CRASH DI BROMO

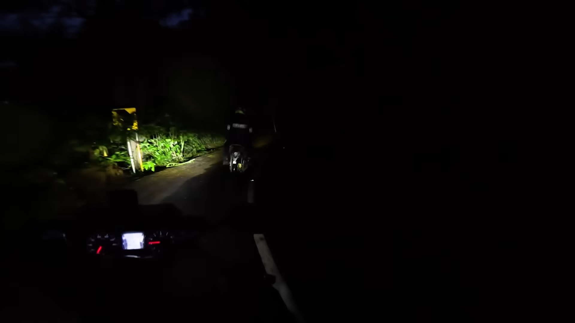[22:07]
Jadi guys, kita dianterin lagi nih sampai atas, karena di sini jadulnya katanya lebih ekstrim lagi nih.